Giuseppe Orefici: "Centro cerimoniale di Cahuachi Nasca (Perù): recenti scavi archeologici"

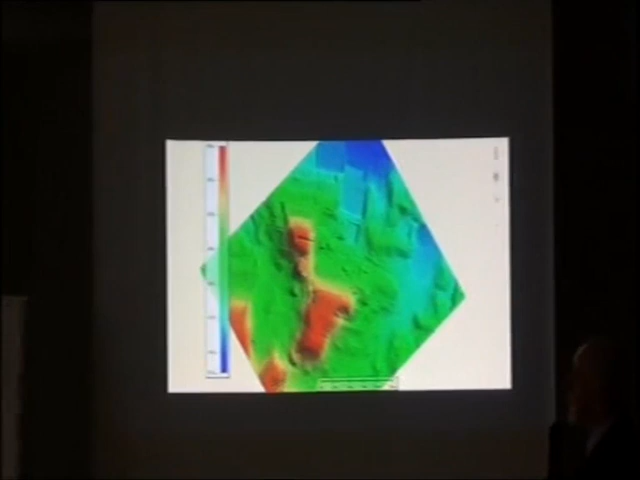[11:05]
che sta sviluppando un programma soprattutto relazionato alle indagini archeologiche con il sistema magnetico, con il sistema geoelettrico, con il Giorara per esempio e tutto questo applicato al territorio di Caguacci ma non solamente
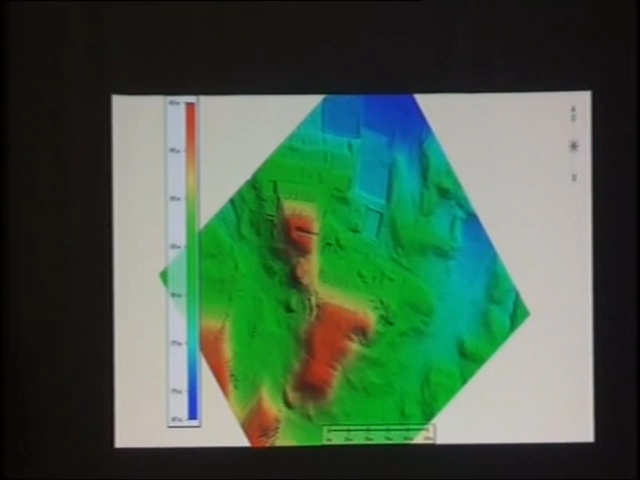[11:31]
per esempio con i lavori che possiamo realizzare anche con il sistema di laser scanner qui vediamo un esempio,